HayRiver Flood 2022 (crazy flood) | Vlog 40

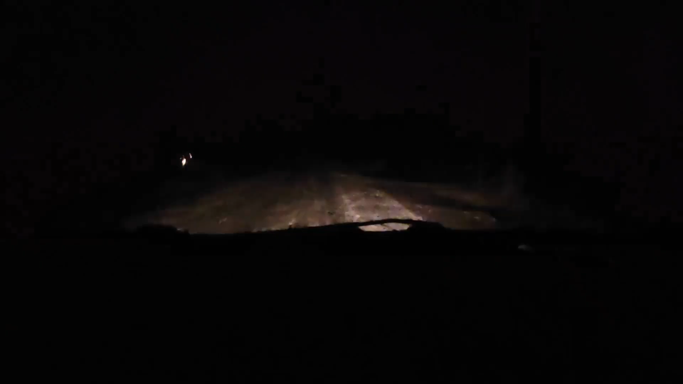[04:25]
Now we're going to town. Everything went off. Everyone's going to town.
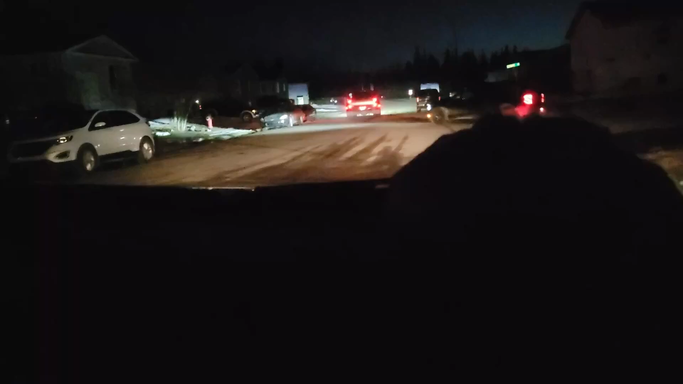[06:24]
I thought I lost my phone, but like, thank God it's like just right there. I would have lost all this footage, all everything. So, lines and lines of people getting gas. Oh, well, I can go around that way? Yeah.
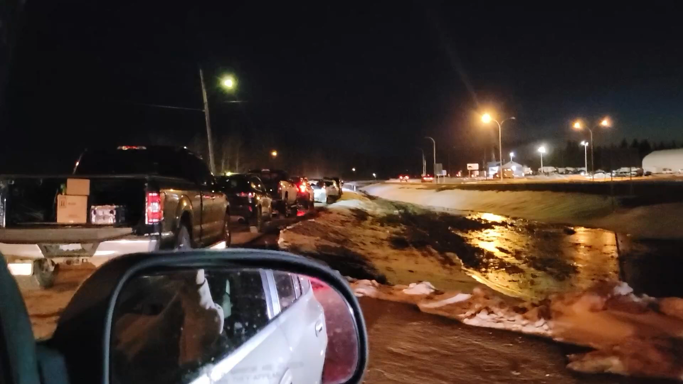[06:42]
Look at that, they didn't even close it.